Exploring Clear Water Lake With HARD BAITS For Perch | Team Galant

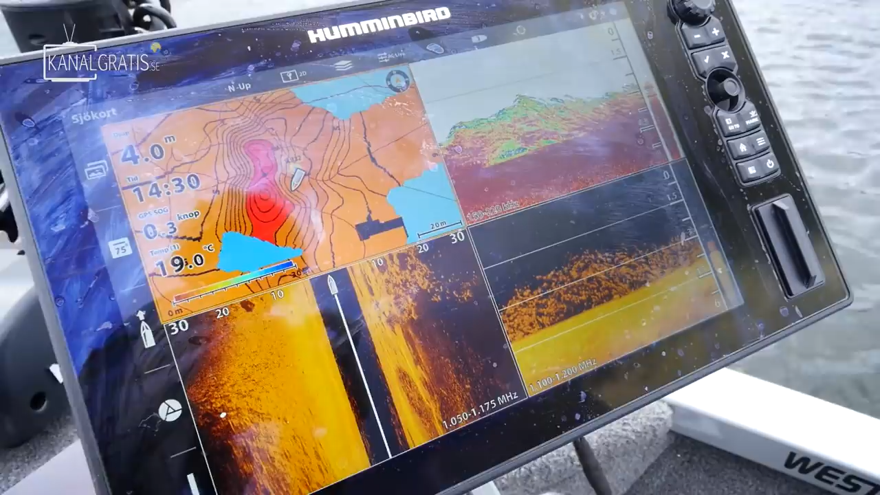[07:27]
On screen: depth 4.0 m, water 19.0°C
Alltså botten är helt fullproppad med betesfisk som man kan se på lodret.